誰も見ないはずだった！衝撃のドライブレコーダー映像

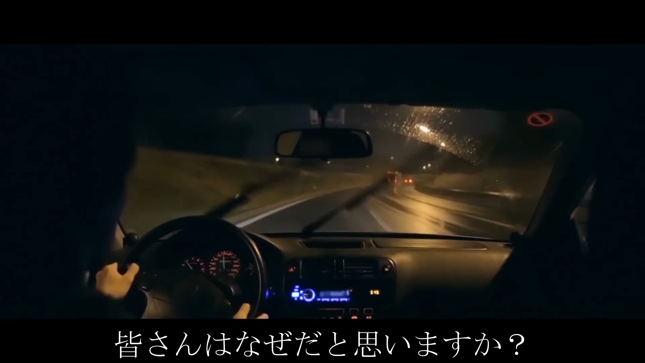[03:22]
深夜若いカップルが家に向かって車を走らせていました近所まで来て安心したのもつかの間前方で車道を塞ぐ
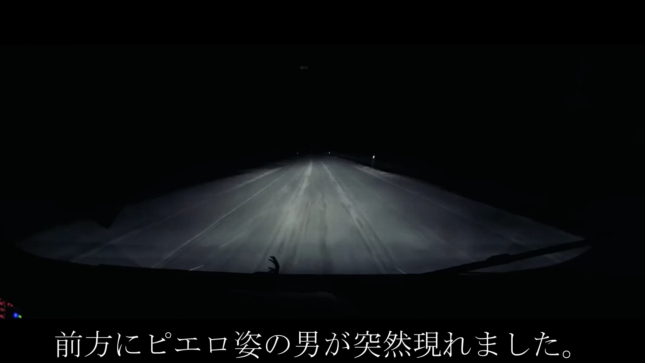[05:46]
方にピエロ姿の男が突然現れましたピエロは車に向かって手を
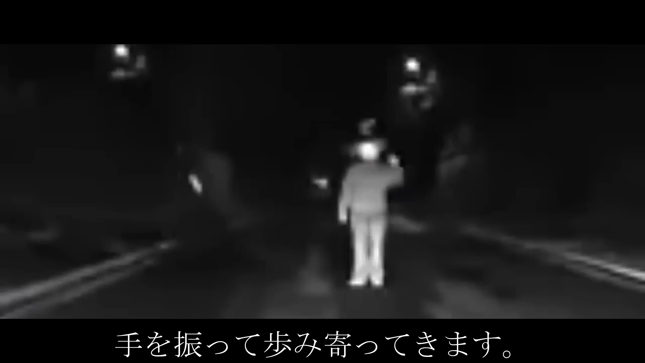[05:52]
振って歩み寄ってきます気味が悪くなった運転手は車をバックさせある程度離れた場所から一気にアクセルを踏みました間一髪でピエロの男は脇に飛びのき誰も怪我をすることはありませんでしたしかしこの男が何を考え何のためにこんなことをしていたのかは謎に包まれたままです